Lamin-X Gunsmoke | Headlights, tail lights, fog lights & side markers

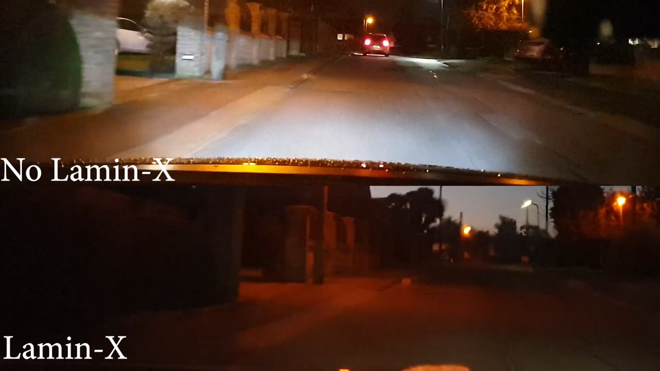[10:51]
still have decent light output it's just that the brightness has gone down so they're much dimmer the hot spot right in front of the car is still very good but all of the surrounding area which is basically where you need it when you're driving that's no longer visible so it may be a bit of an exaggeration but to me when i had my full beams on with the lamin x gun smoke on it was around the same light output as just having my
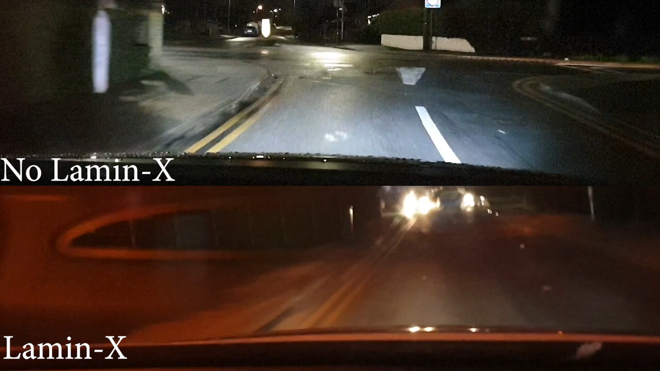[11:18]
headlights on without the lamin x